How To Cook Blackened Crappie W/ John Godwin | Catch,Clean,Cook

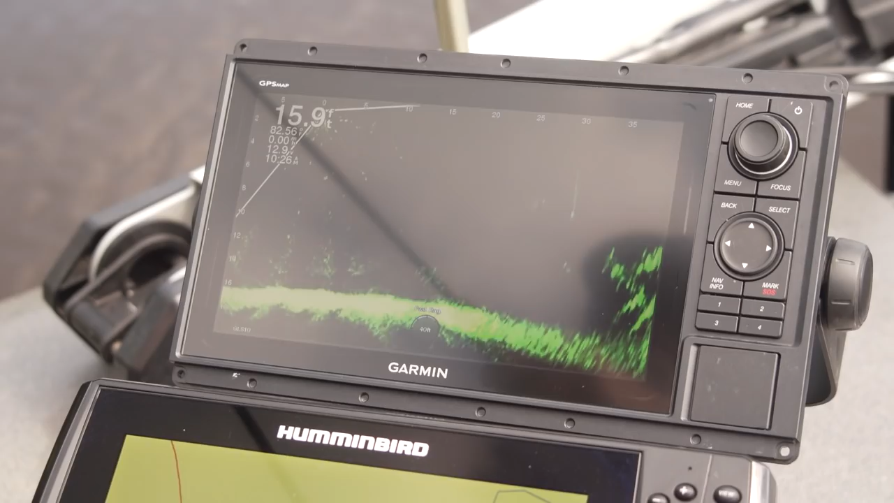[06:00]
Oh, that's a pretty good one. I got him to bite.